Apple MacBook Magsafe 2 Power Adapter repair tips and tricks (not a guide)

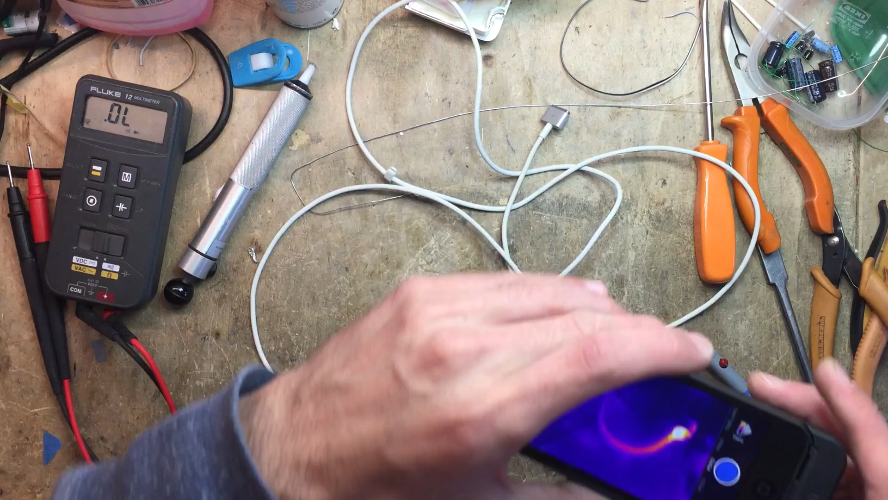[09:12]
Sorry, you can see that. It's already hot because the... It's where I desoldered the wires, so...
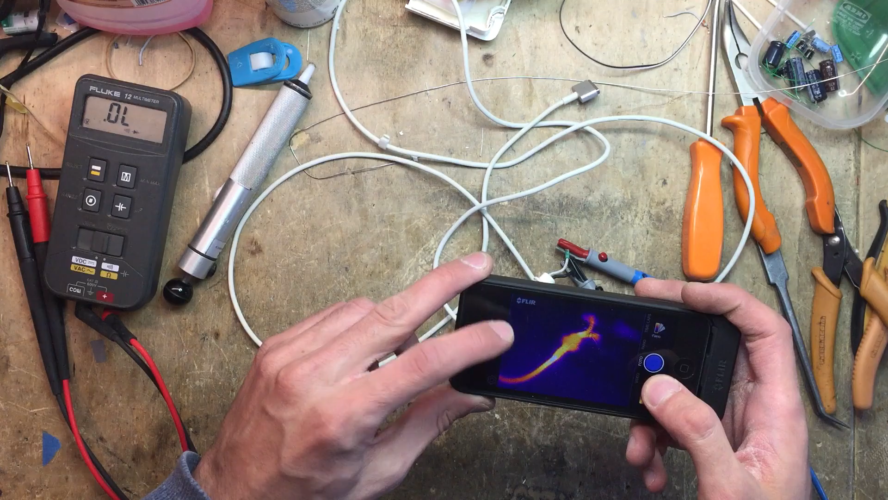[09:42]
Yeah, as you can see, it's heating up, so... Actually, it is getting fairly warm. It's right in the 40s.
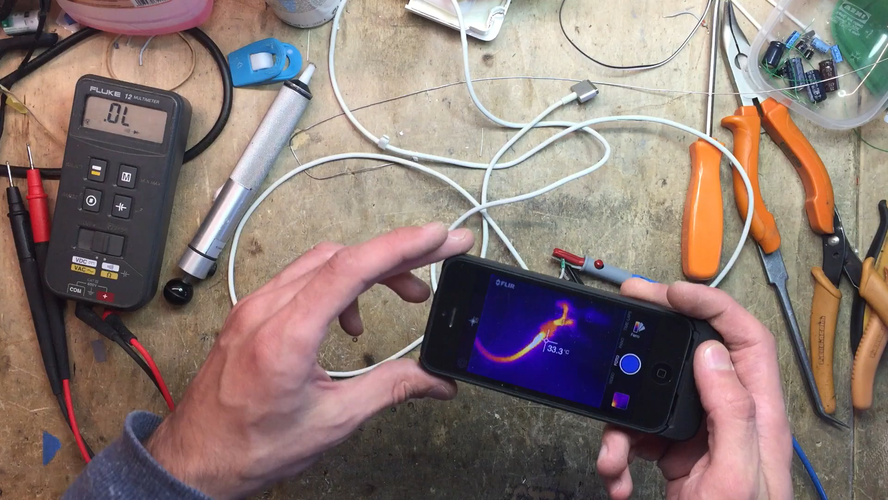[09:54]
So you can see that the rest of the cable is cold. So we can actually chop the wire right here and extend it inside and we should be good. So the problem is not right here, which is where the cable is also broken.